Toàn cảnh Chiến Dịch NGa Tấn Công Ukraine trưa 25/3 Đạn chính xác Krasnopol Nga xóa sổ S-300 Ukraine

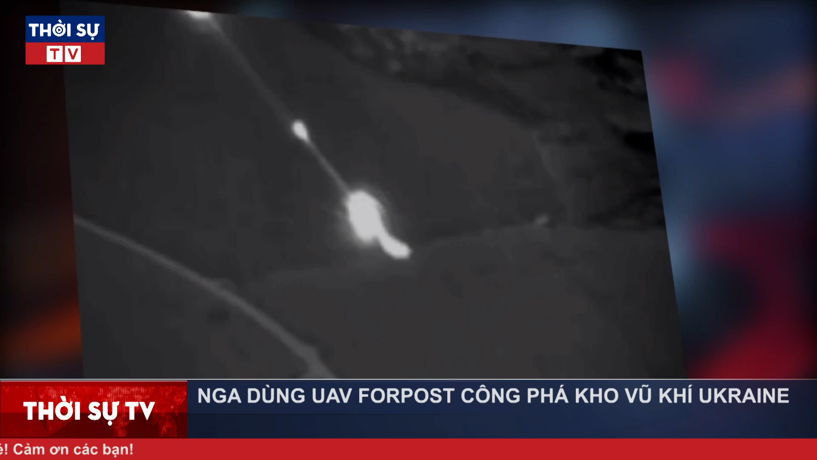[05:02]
Nga dùng UAV-4Pos công phá kho vũ khí Ukraine. Bộ Quốc phòng Nga cho biết các quả đạn được phóng từ độ cao trung bình và lớn, nhưng không tiết lộ thời gian và địa điểm công kích tại Ukraine. Hiện UAV-4Pos của Nga đã phát huy hiệu quả trong chiến dịch quân sự đặc biệt đang được Moscow phát động từ ngày 24 tháng 2. Quân đội Nga hiện đang trang bị 34 tổ hợp UAV-4Pos, mỗi tổ hợp bao gồm một trạm điều khiển mặt đất và 3 UAV. Những chiếc UAV-4Pos của Nga liên tục quần đảo nhiều giờ tại khu vực